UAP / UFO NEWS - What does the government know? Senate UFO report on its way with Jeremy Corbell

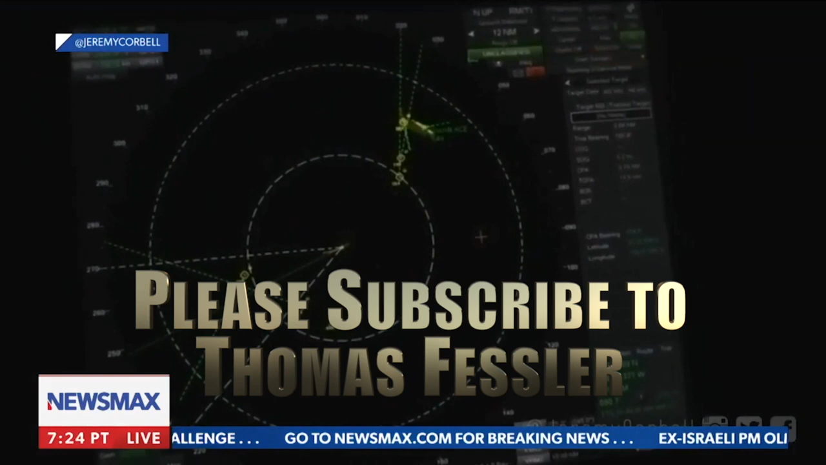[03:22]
a spherical, or I'm sorry, this is a radar, this is the radar data video is what we're calling it here, from the USS Omaha.
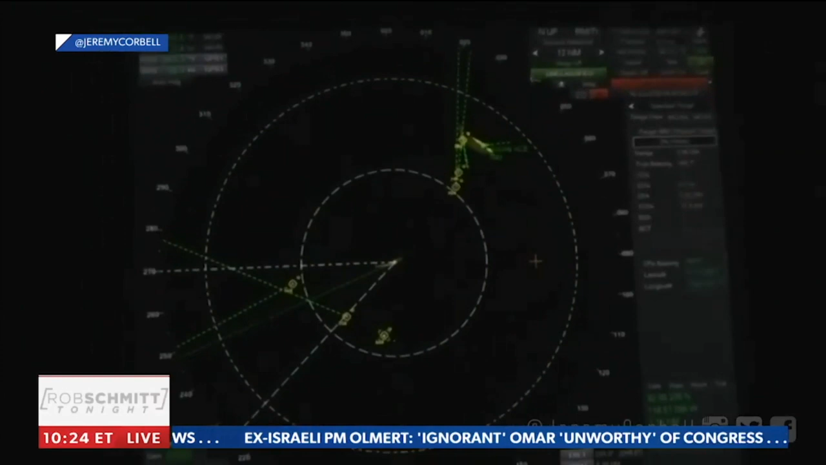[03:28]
Tell us what this is. Right. So this is the first time in modern history where we have radar contacts.
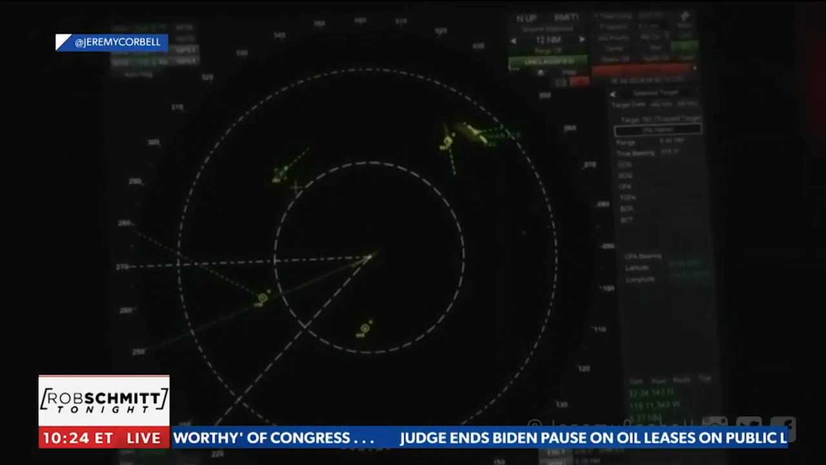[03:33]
I was able to obtain and release, provide to the American public radar footage of UFOs swarming our Navy warships.
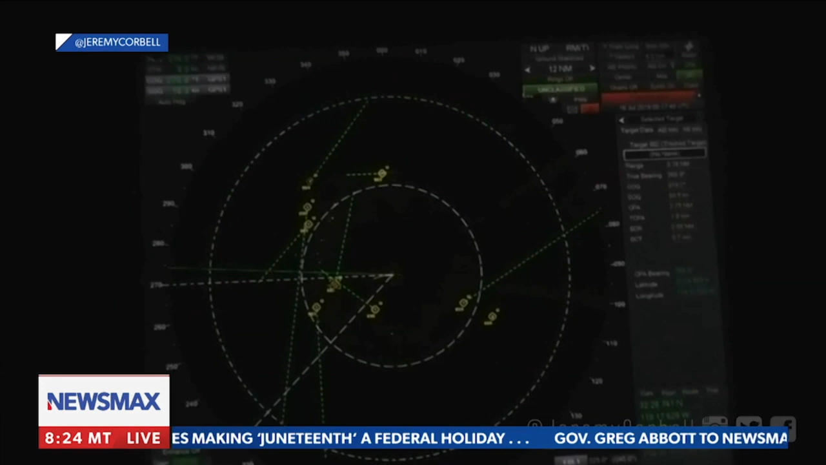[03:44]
But I didn't just release radar data. This correlates with the other videos I released from the same incident in 2019,
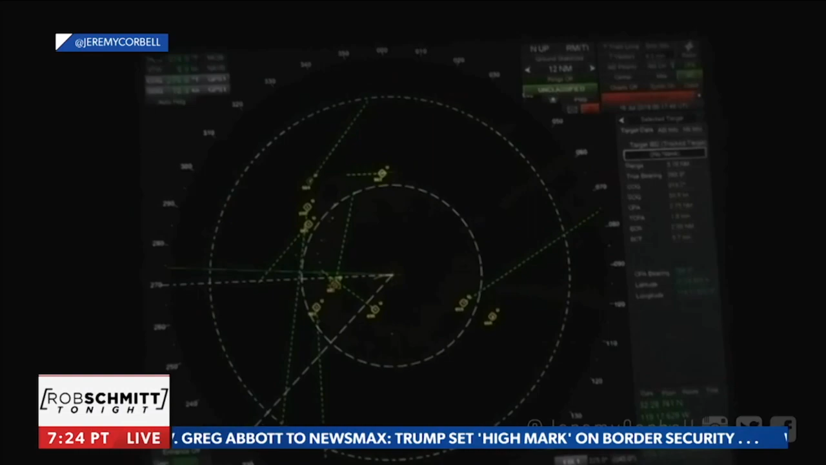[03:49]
such as this video, where you're seeing a spherical object in FLIR,
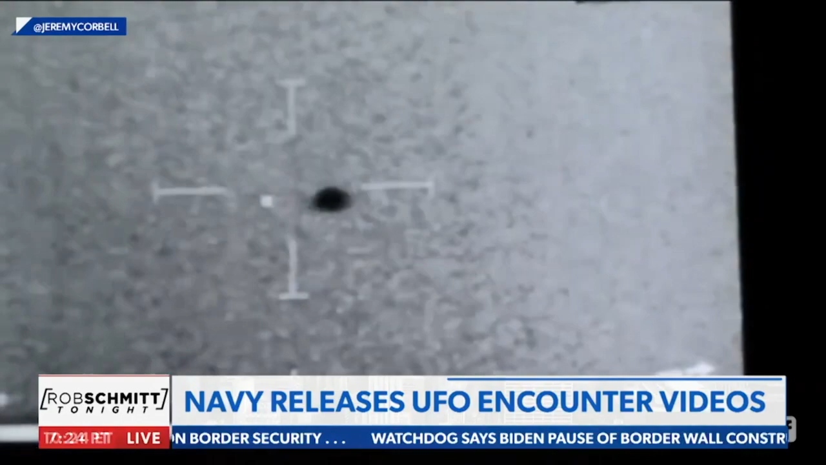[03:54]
which is a thermal camera, on the warship. And you see this thing go into the water.
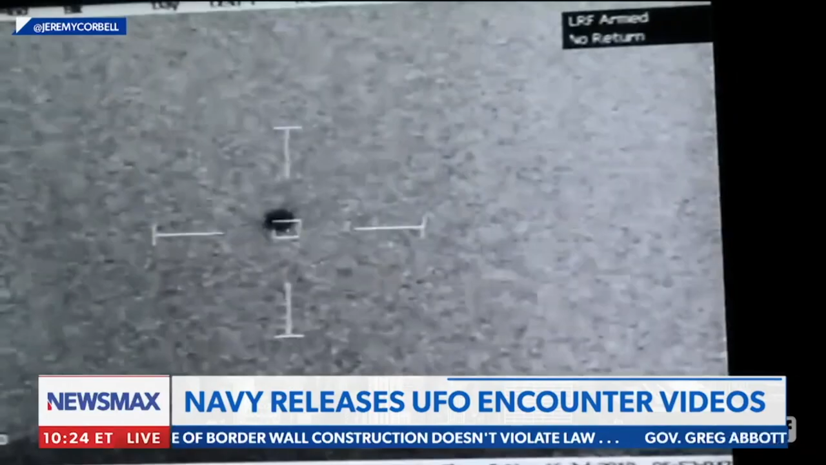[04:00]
Now, no tail, no wings, no control surfaces, no modern propulsion as we know it. This is a spherical UFO that descends into the water without destruction. Right, absolutely. And I mean, that's the one that was crazy to me, because like you said, there's no wings and there's no propulsion. How the hell is it moving?